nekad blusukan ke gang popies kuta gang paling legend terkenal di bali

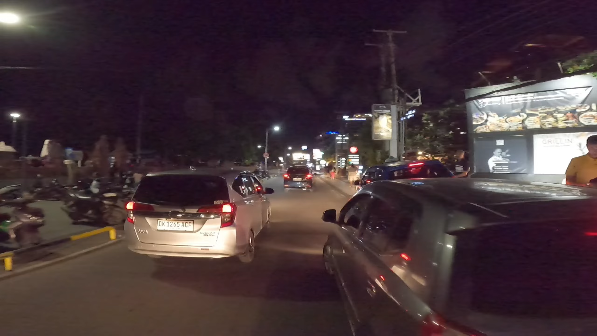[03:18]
Oke, kita mau lanjut lagi. Jadi kita bisa lihat di sepanjang kawasan Jalan Pantai Kuta sekarang sudah mulai rapi ya. Tidak ada mobil parkir yang sembarangan.
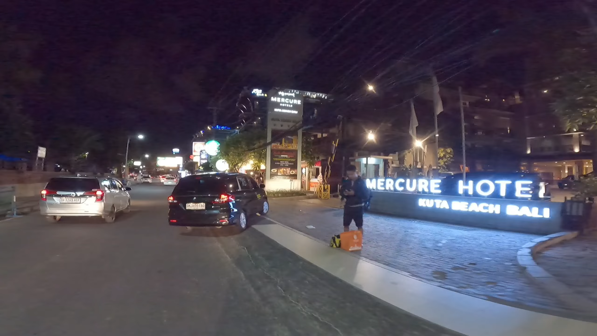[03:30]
Biasanya di sini tuh sebelah kiri ini banyak sekali biasanya mobil-mobil yang parkir sembarangan di sini.
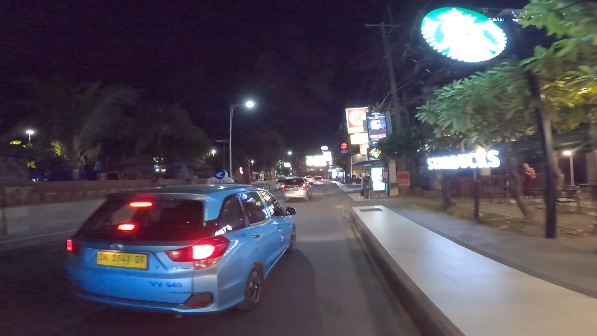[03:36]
Dan juga dari Dinas Perhubungan di kawasan Kuta juga kemarin juga ada beberapa yang ini masih ada yang bandel nih sebelah kiri.